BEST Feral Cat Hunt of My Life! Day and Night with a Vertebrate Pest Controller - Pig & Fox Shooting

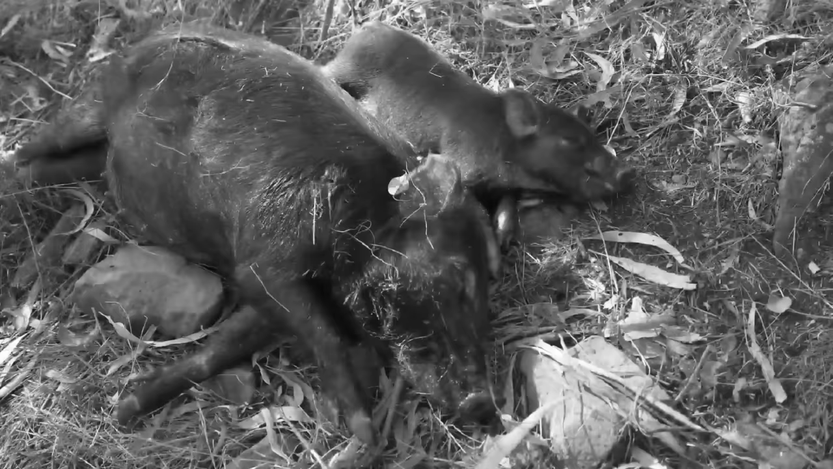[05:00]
we've just come around the corner and bumped some pigs out of this heavy timber it all happened pretty quick didn't really get time to hit record I've smacked two walked up in to have a look full respect to this little guy loyal to the Andy stayed with his mum poor little bugger but end of the day they are all pigs that's actually worth touching on I just said
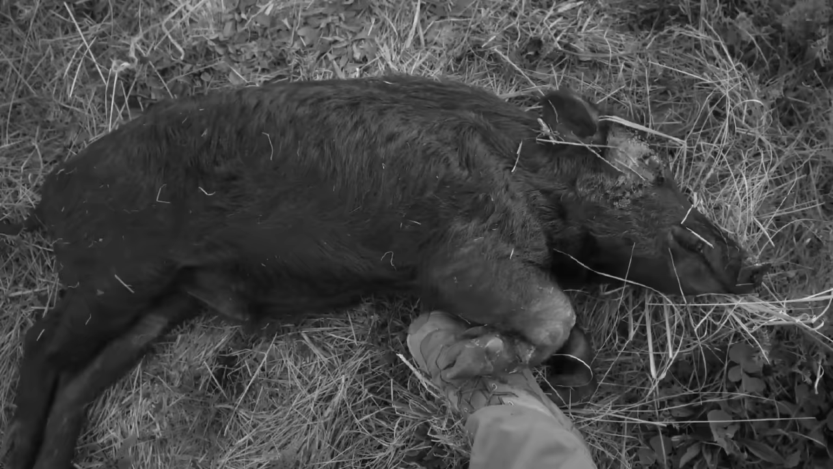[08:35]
thought it was a three-legged pig originally but he was just had a hell of a limp so some sort of injuries hocks all
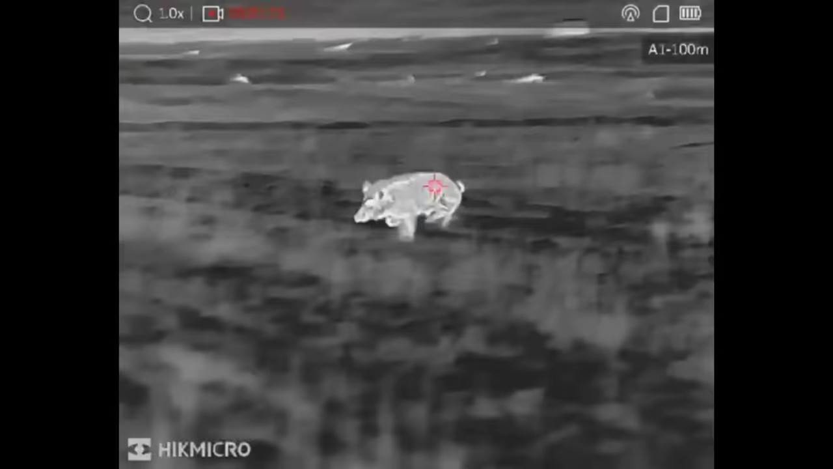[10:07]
got at least one pig about 400 meters up this paddock they are a little bit vehicle shy here so let's go for a wander
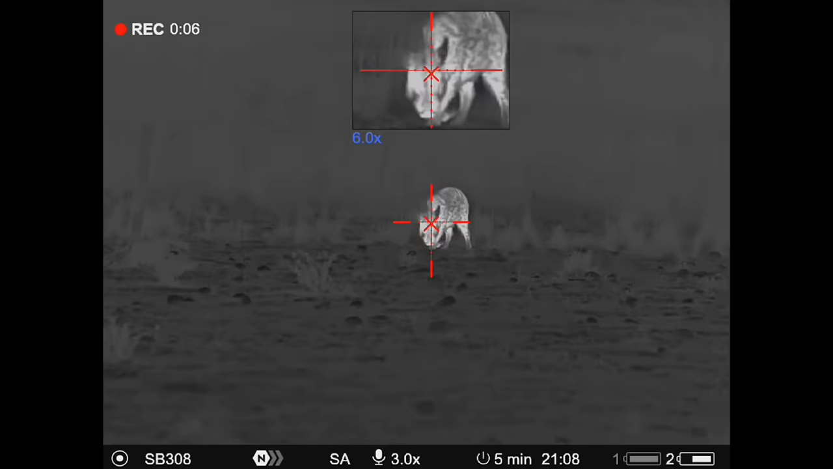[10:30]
he hasn't got a bad set of hooks on him this fella they're certainly sharp give a dog a bit of a tune-up
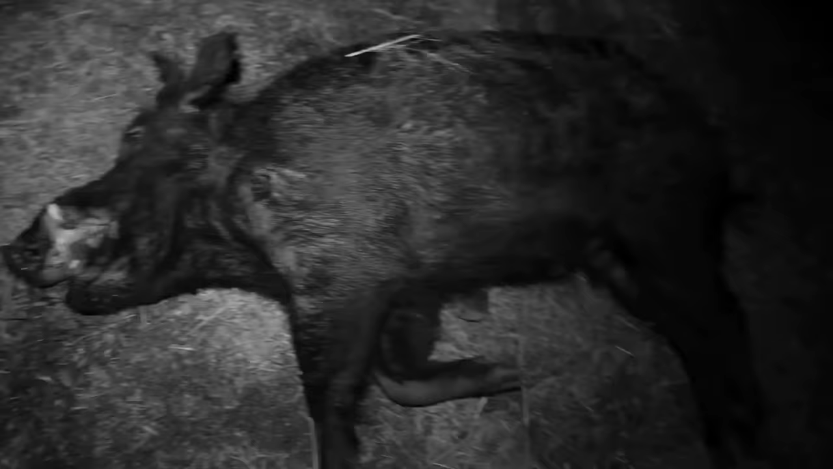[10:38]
not a bad size pig and another one with a gemmy leg so he's hobbling along I'll probably did him a fiver
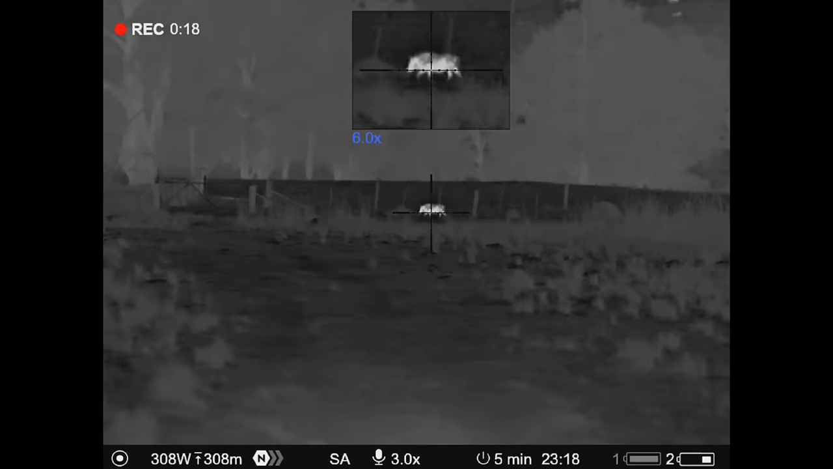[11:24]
We've just spotted an animal in the thermal which we initially thought was a wallaby. On closer inspection with the O-Lite, because we couldn't quite tell what it is, green eyes.
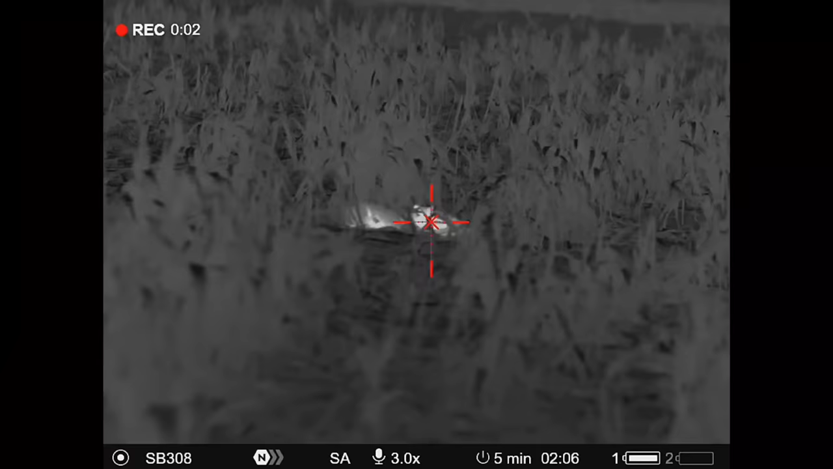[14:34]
There's a low heat signature there with the thermal but I can't tell what it is. A couple of little lip squeaks, it's a few cats.
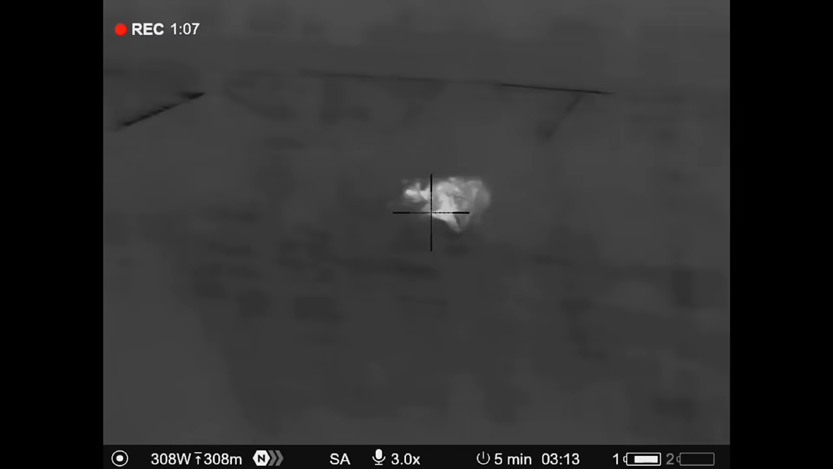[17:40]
That's really good to see. I do like the genetic breeding that these pigs are up to. Another one with an aiming mark. Certainly makes my job a little bit simpler.
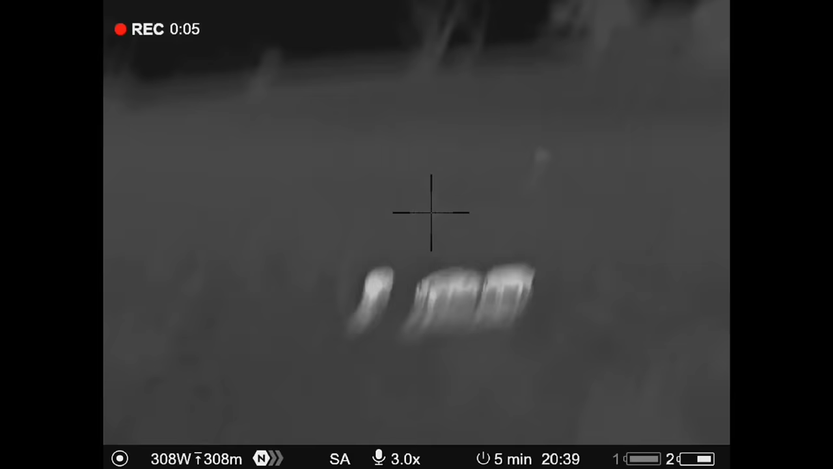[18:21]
We've shot quite a few pigs just cruising around straight out of the sea. We've got a little bit of side-by-side, but it is a challenge with all this long tussock grass.